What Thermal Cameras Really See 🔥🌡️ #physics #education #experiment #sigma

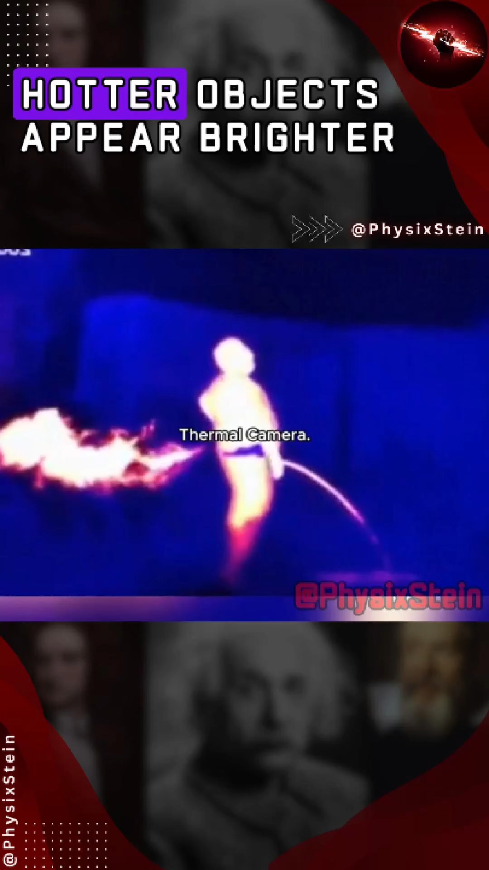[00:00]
Thermal cameras don't see light. They see heat. Everything gives off infrared radiation.
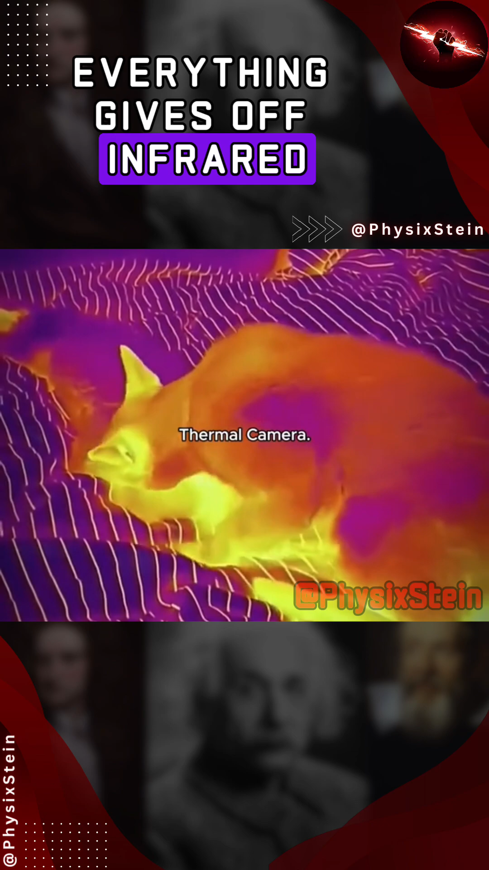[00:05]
Basically heat. Thermal cameras pick that up and turn it into images.
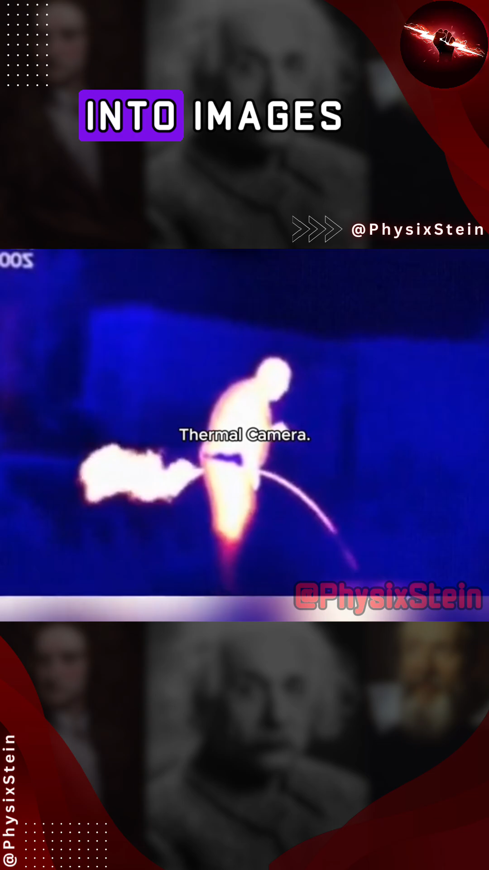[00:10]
Hotter objects appear brighter. That's why living things light up, even in total darkness.
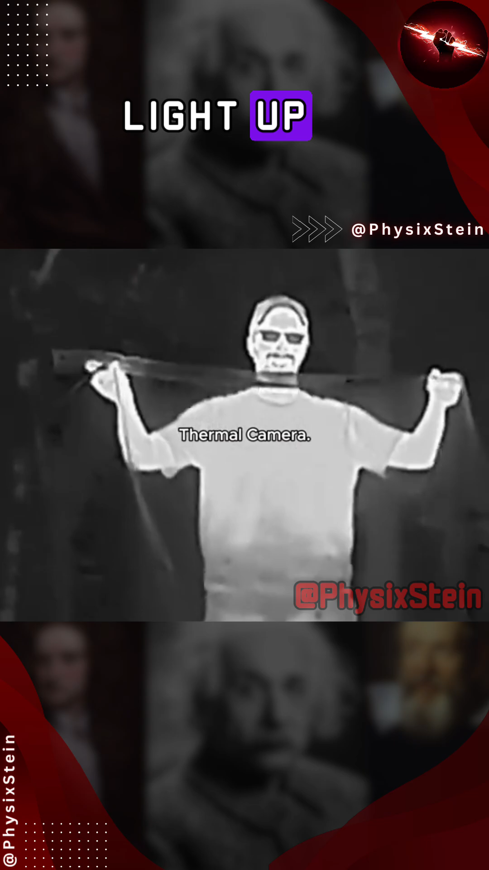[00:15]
It's not just for spying or night vision.